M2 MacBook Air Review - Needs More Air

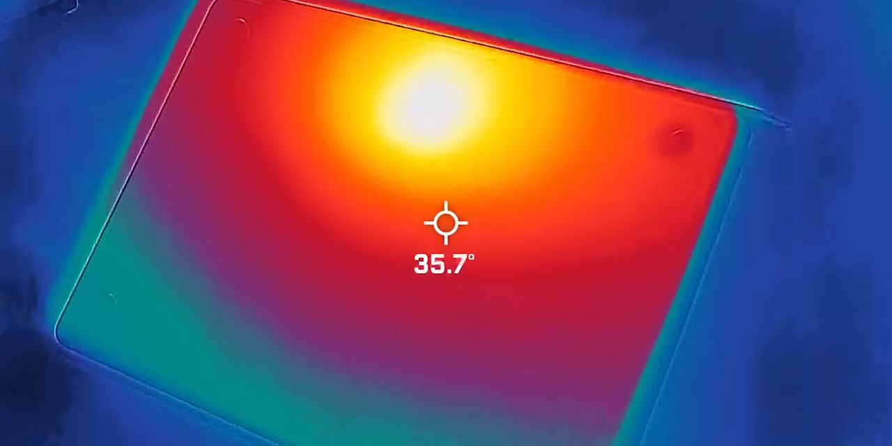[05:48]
I used a thermal camera on the M2 MacBook Air, and this thing gets warm, warmer than I thought it would.
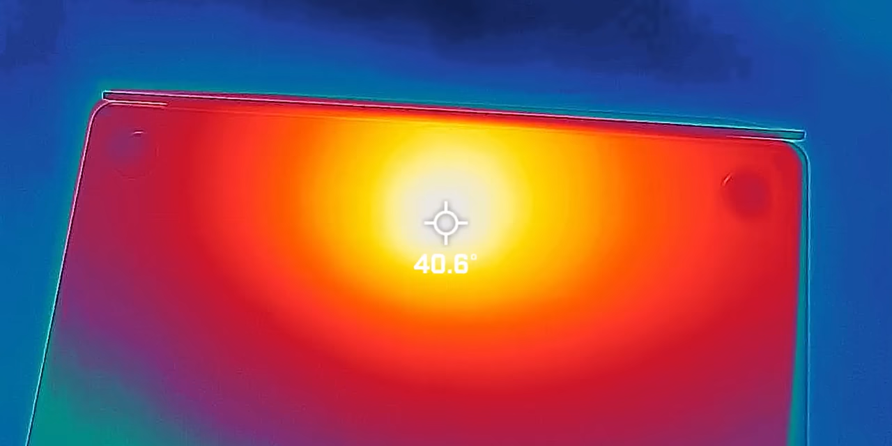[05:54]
So the back area gets around 40 degrees Celsius, like just right in the middle, and it radiates like outwards like you would expect.
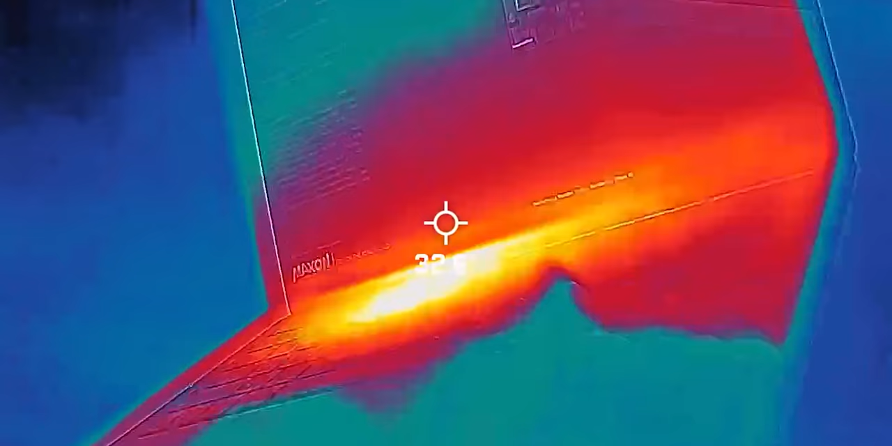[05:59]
But on the flip side, like the keyboard deck area, this gets just as warm, but it's never uncomfortable to use.